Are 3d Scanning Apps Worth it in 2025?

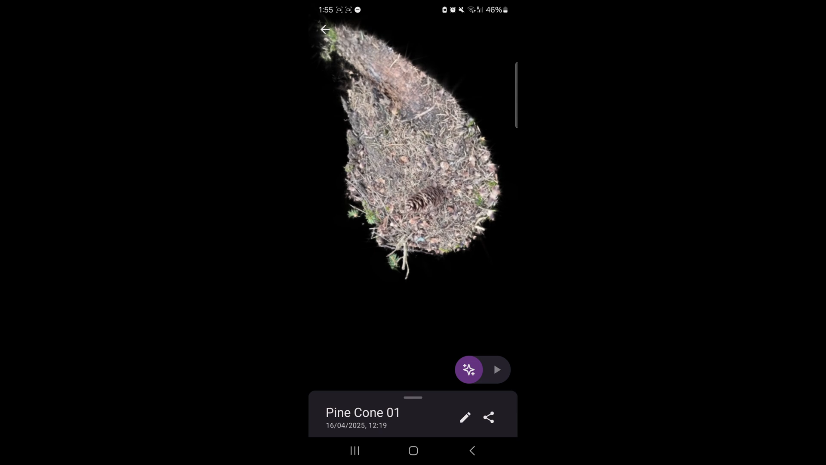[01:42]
but because it's a very different technology that works differently, we can't really turn this into a mesh quite as easily because it uses splatting instead of photogrammetry.